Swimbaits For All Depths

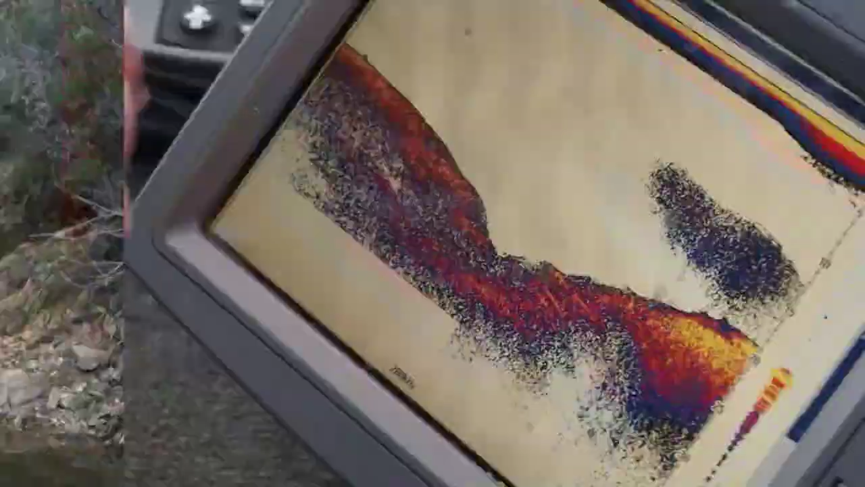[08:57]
another perfect example since
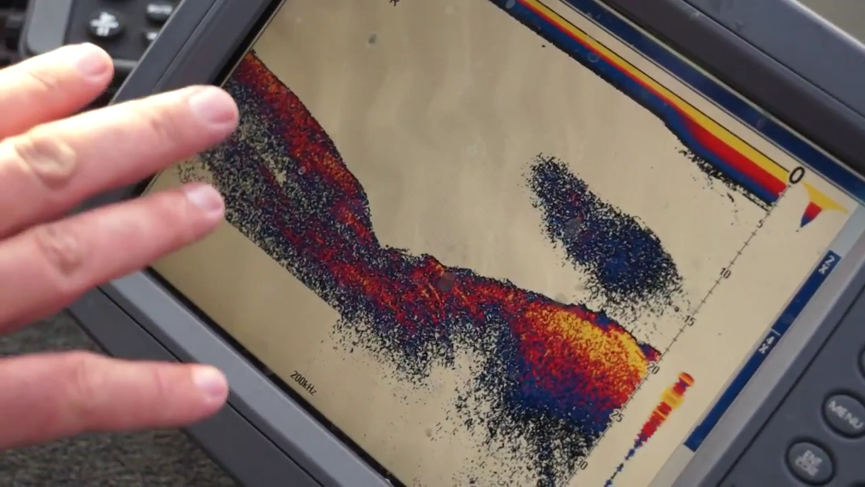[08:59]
the spool tech swim bait looks like a shad this is a school of bait right here and this is a hard bottom there's actually a couple fish right in the middle of the rocks along the hard bottom
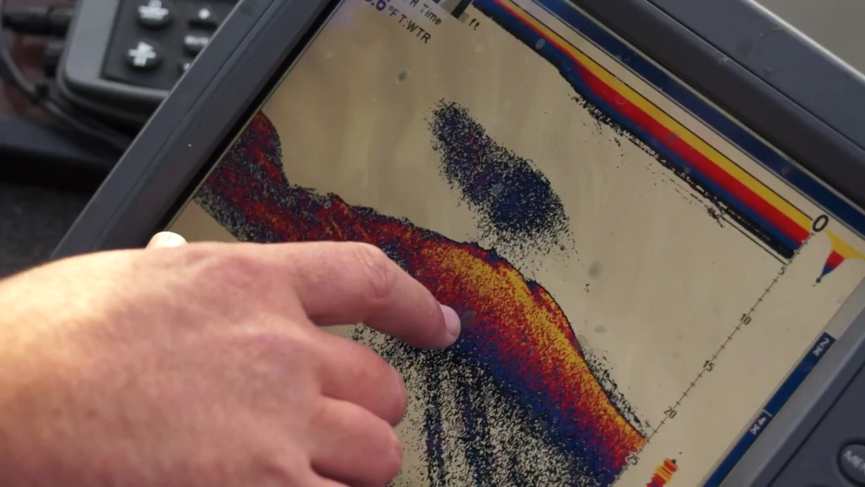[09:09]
and there's a fish that's actually right against the bottom right there and he's following that shad if you look it's in between 10 and 15 feet so I could cast out that spool tech swim bait
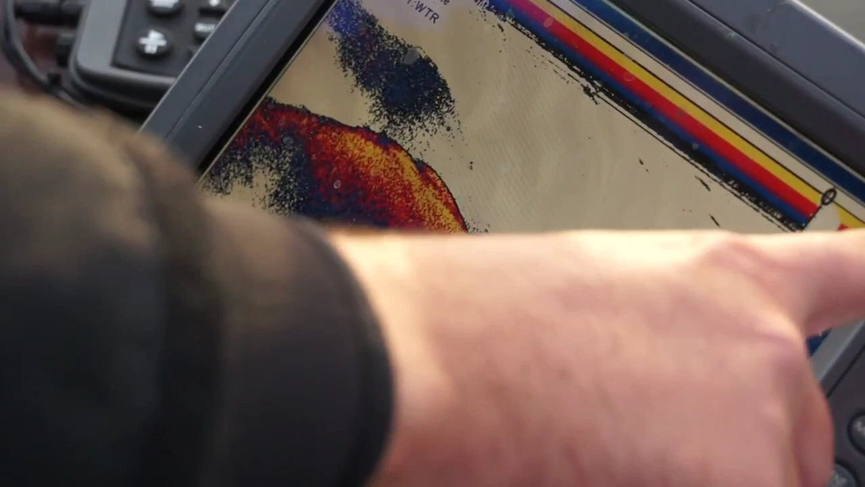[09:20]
let that thing fall and count it down to right into that depth zone and
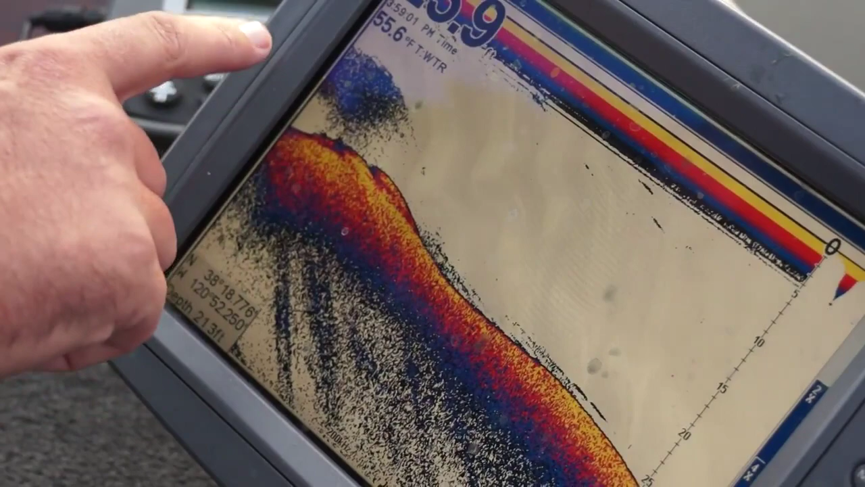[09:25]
On screen: water 55.6°F
bring it right through that shad and then soon as they see it trail out these bass that are following like here's another one
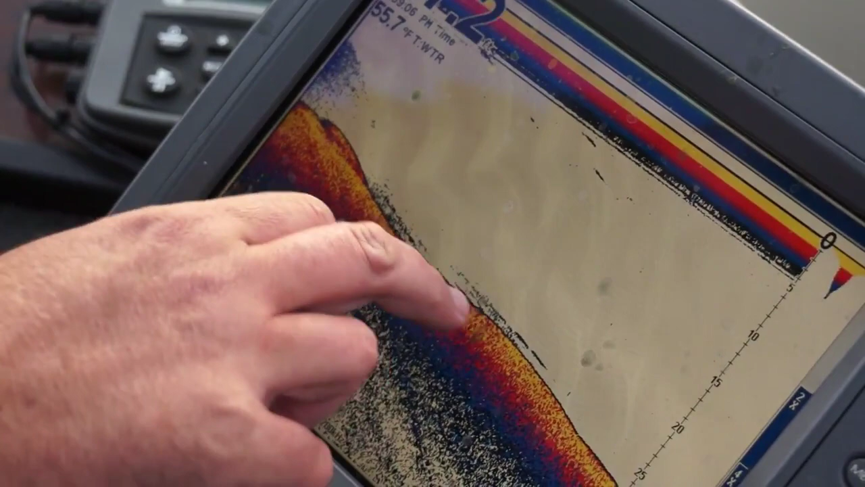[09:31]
On screen: water 55.7°F
following some bait along the bottom right here will come up and capitalize on that one wounded shad so don't think you always have to cast to a target you see random bait on your graph cast out count it